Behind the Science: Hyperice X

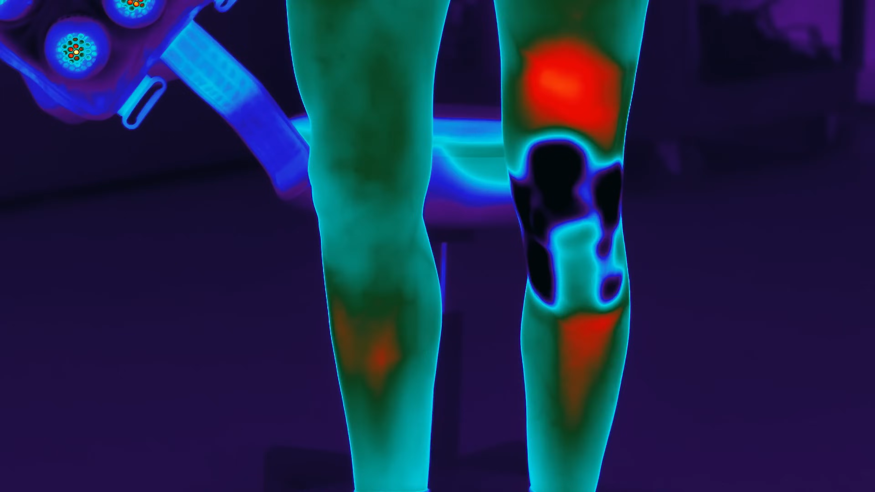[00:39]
When we look at the Hyperice X using thermal imaging, we clearly see that applying cold to the body triggers a very different physiological response than when we apply heat to the body.
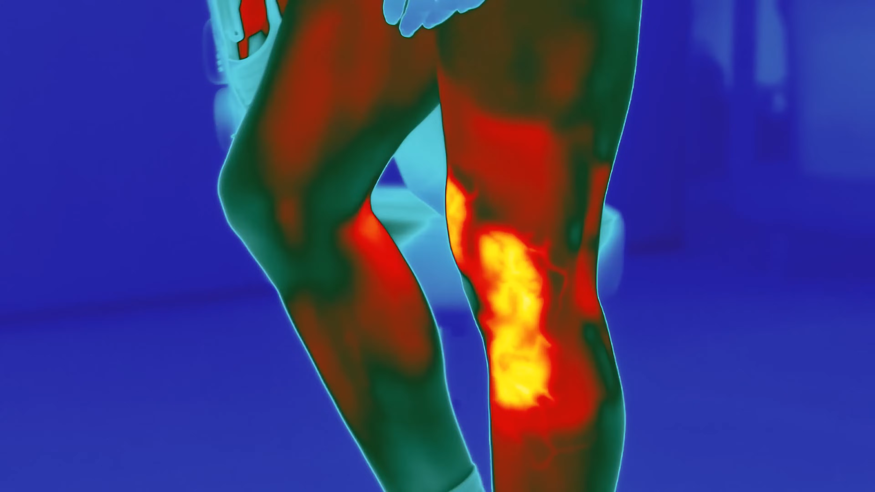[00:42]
Cold therapy is most commonly used immediately after a strain or tear of the tissue to reduce inflammation and pain.
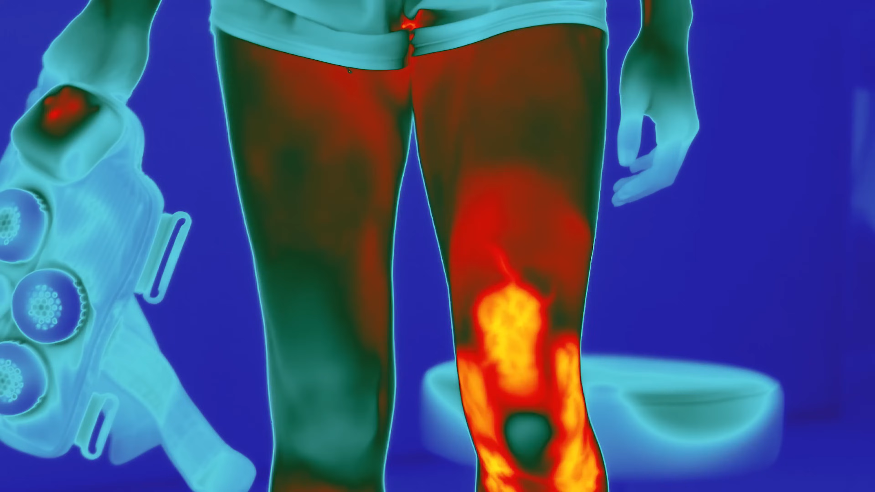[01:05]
the X can heat the tissue up to 110 degrees, which triggers vasodilation, which is the opening of the blood vessels.